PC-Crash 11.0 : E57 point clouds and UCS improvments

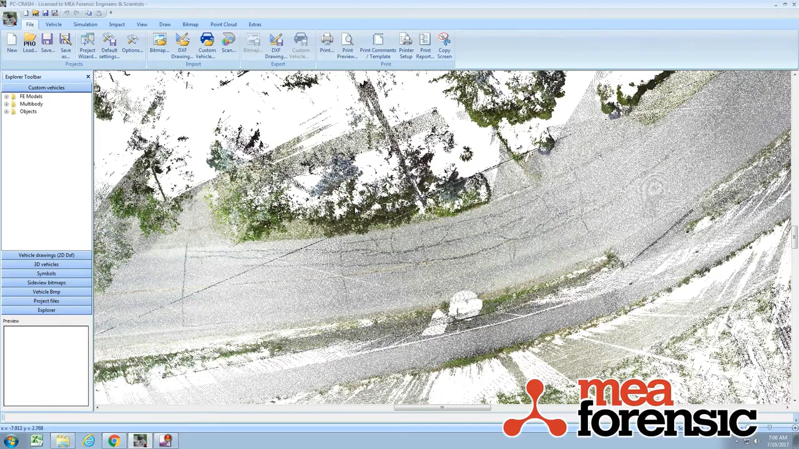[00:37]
So it's a nice scan. It's all Jim Dandy.
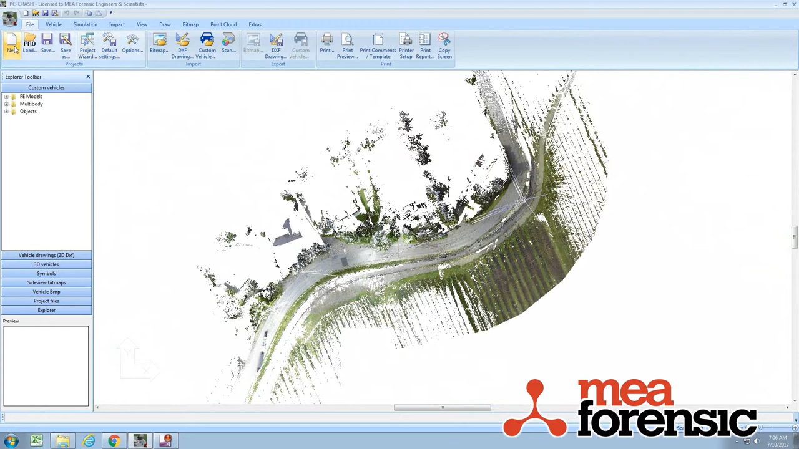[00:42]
But if I take in this guy here. See this is about 175 megs. So about 1 third the size. Load it in.
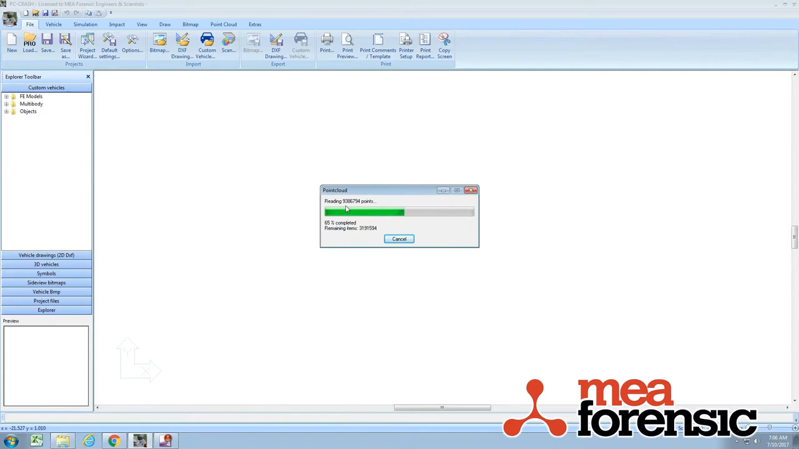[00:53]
That's 9 million points. And loads it much faster. So E57 is a binary platform independent kind of standard. It's not specific to any of the 3D scan manufacturers.
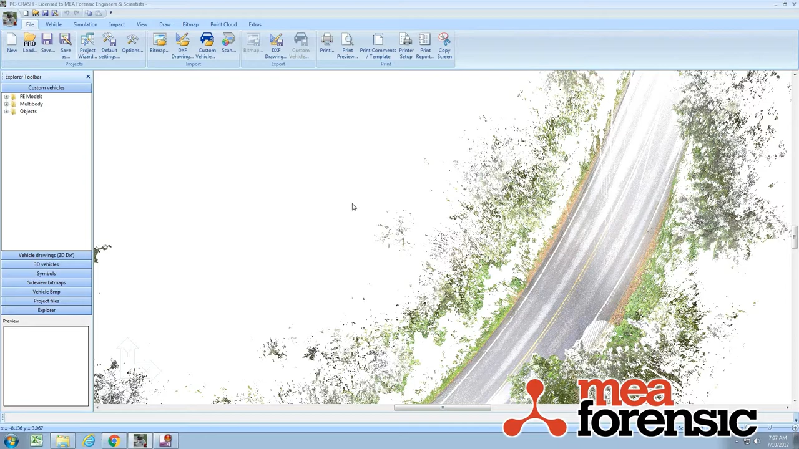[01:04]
And you can load it in a lot faster. It's a lot smaller. And it has the advantage that the XYZ export understand from workflow. So some people have to go from, for example, with Ferro's scene software to some other software for cleanup and work. And then back into scene in order to export the XYZ. And there's some settings. So there is improvement with the XYZ format. But this E57 is what we're moving to in our work here.
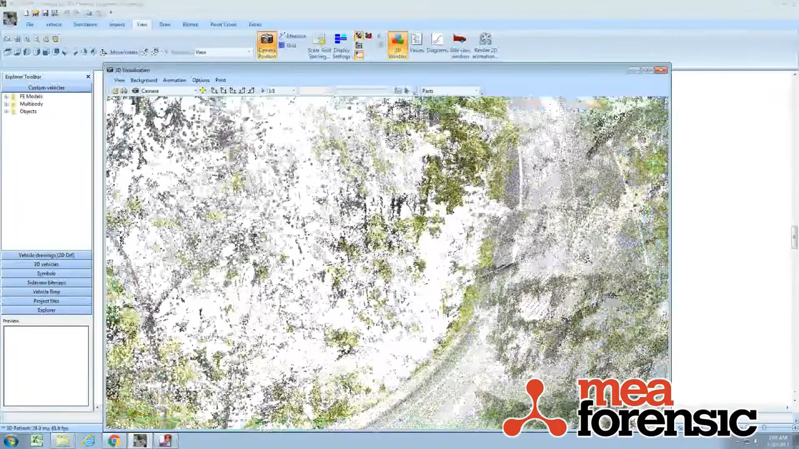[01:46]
Here's this nifty, tight, real sharp curve here. It's wooded. And so let's say I want to take this scene and make a 3D road object from it.
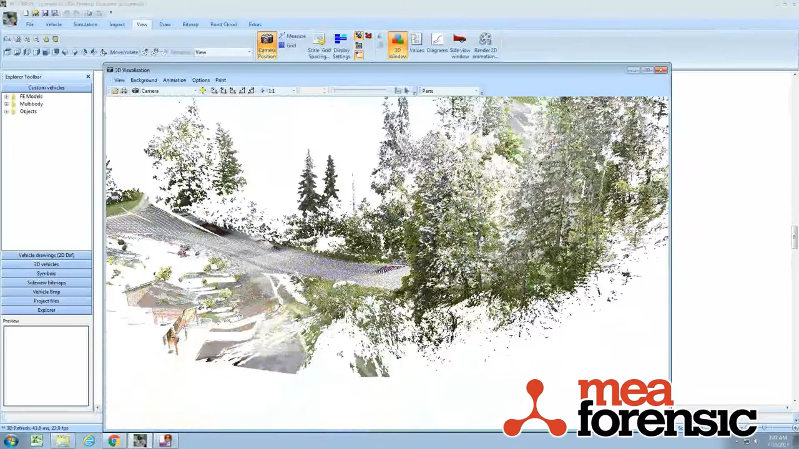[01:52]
So pretty tough to select just the points on the road
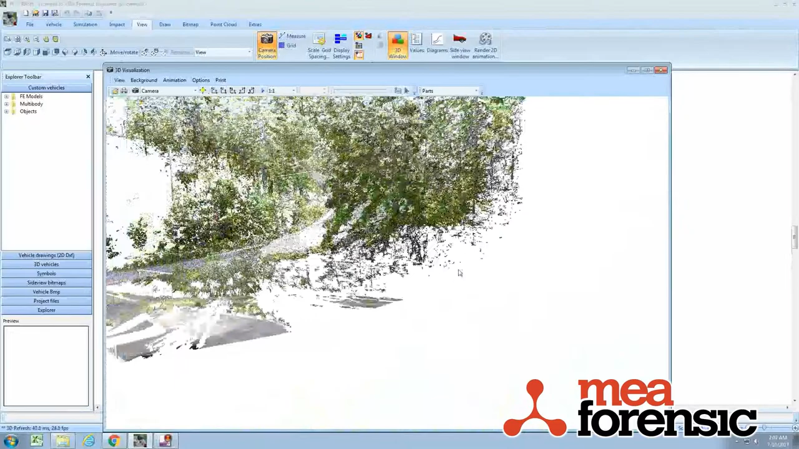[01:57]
with all these trees and whatnot.
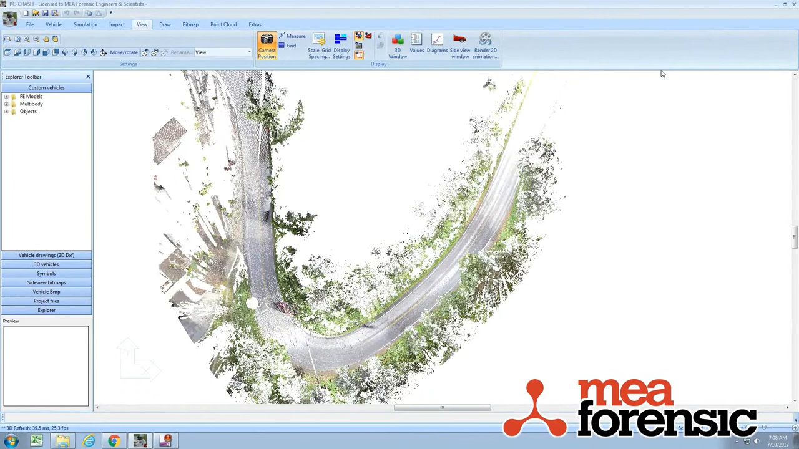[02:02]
So another improvement in 11.0 is the handling of the UCS. It used to be that when you could move around your view in the 2D window, for example,
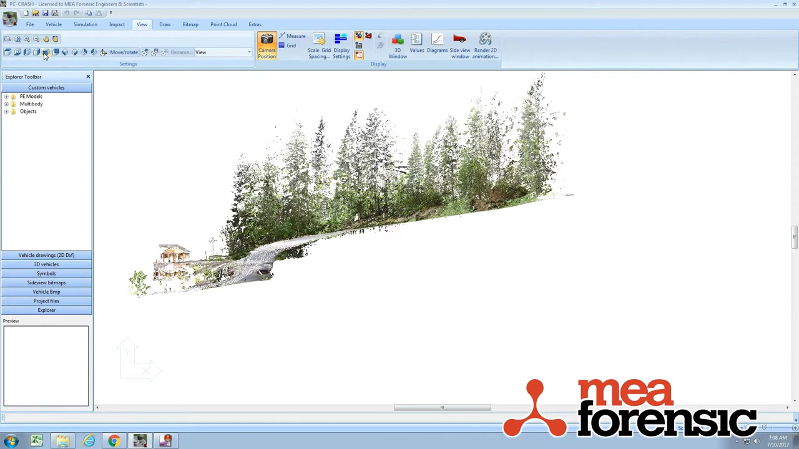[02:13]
like so, you would have to then have the UCS snap to the view. Now that's handled automatically. So any view you're in snaps the UCS too.
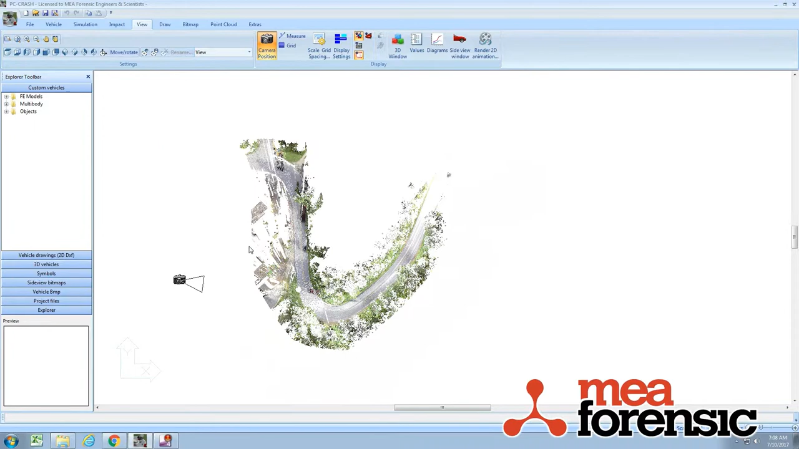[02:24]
So to show what I mean here, I'm just going to go to my drawing toolbar. Get my little selection here. Pick my point cloud. Right click. Select with polygon. And I'm just going to do a rough cut going around the shoulder of this road. I'm going to try and pick all the stuff that... Oh actually, I'll do... Oh no, I'm going around the outside. So I'll do that. Click.
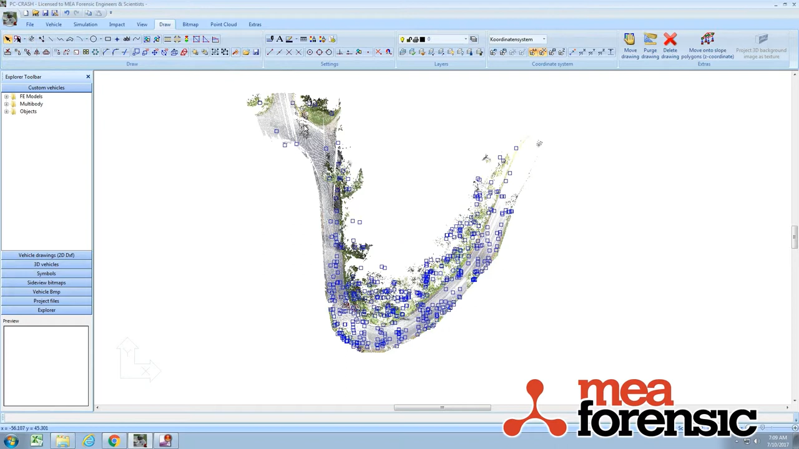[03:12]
Now if I was doing this for work, I would probably have done a filter to make... another layer with a subset of these points instead of deleting my drawing. Especially since I just brought it in with the mouse pointer instead of loading it in as a DXF menu object. I don't have control over bringing this thing in again.
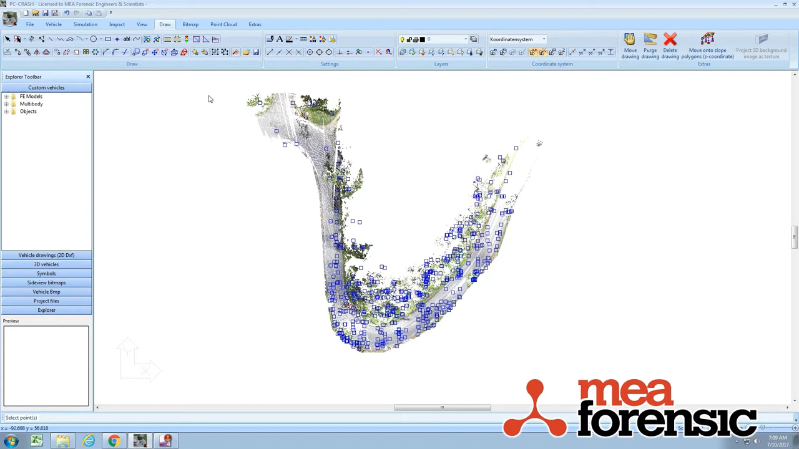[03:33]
Let's delete that. So now, you can see I've cleaned up to just kind of get the points on the road.
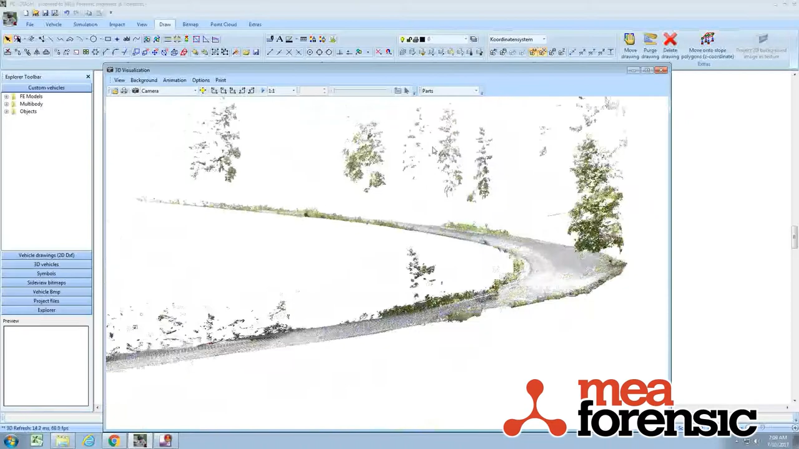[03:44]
But I still have all those trees. And they're overhanging the road. So triangulating is going to be a mess. So if I go back to my view. And pick, let's say that view.
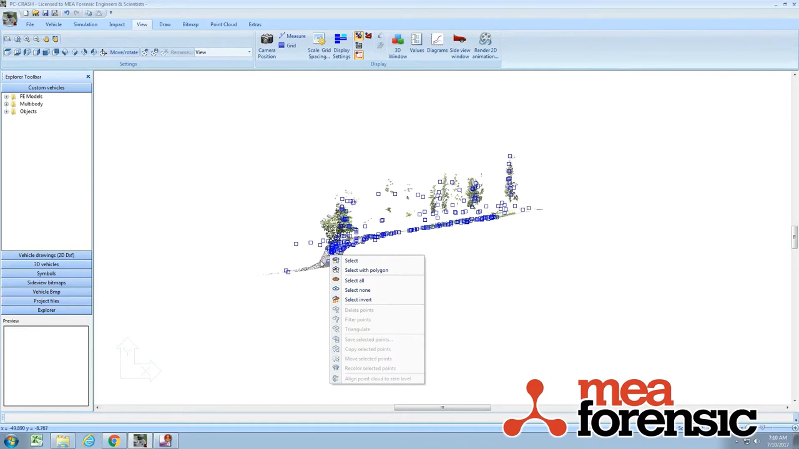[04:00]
Now I can select a polygon. And just start picking. Because before, all these drawing polygon, selection polygon tools require an XY system.
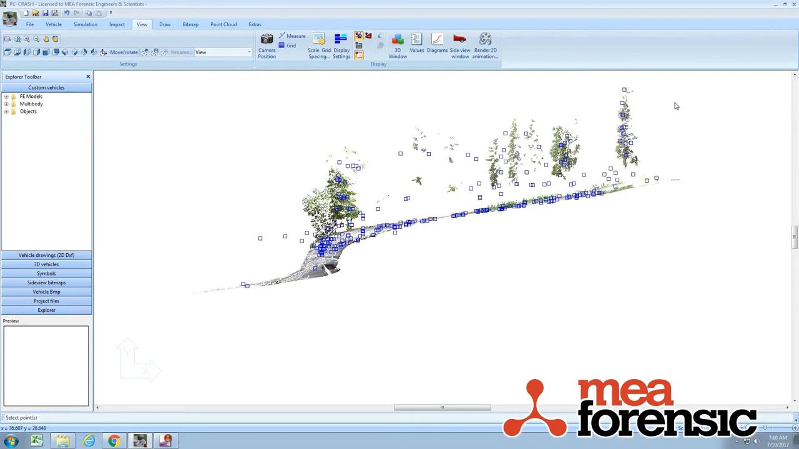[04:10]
That's sort of set to your view.
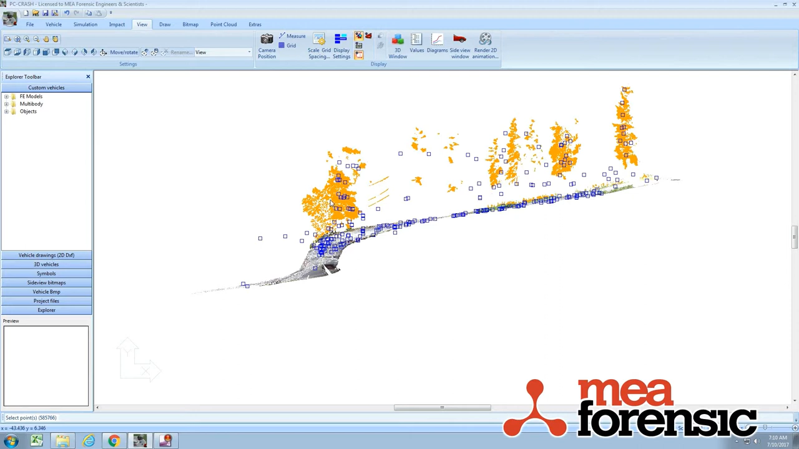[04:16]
There we are. And before you had to snap the UCS. But now that happens automatically. So that's not too bad. I can do another. Maybe I can do a move rotate in my view here.
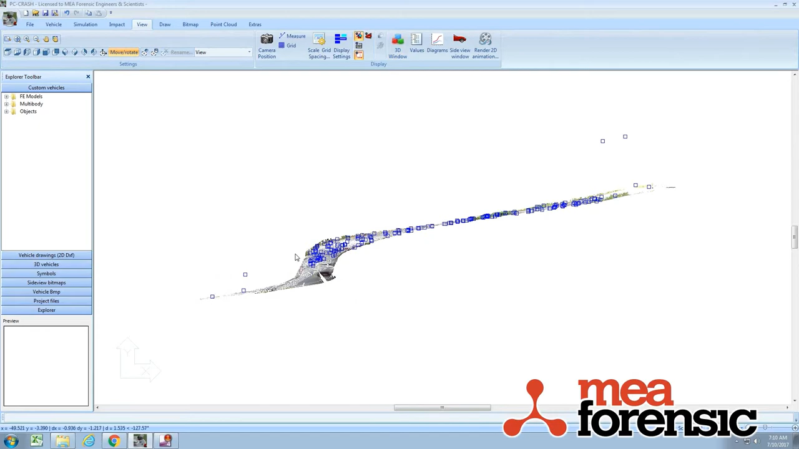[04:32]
So I can just pick and get a view that shows me what I want to see.
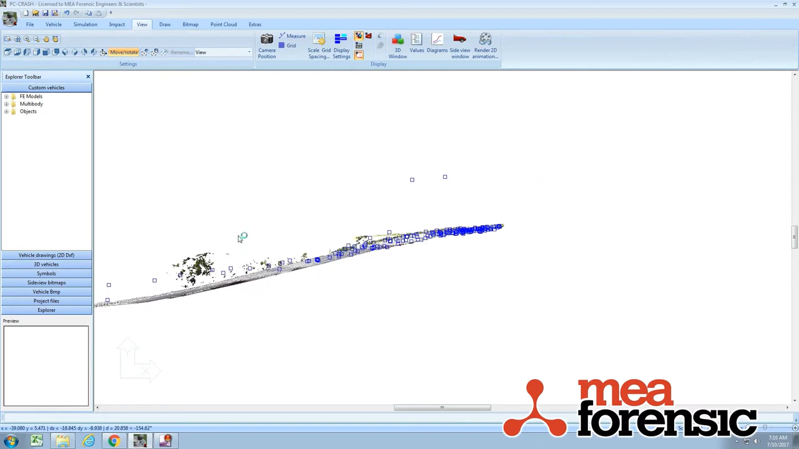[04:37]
Maybe this one. And again, I can right click that and select a polygon. Pick these guys to get rid of them. And delete.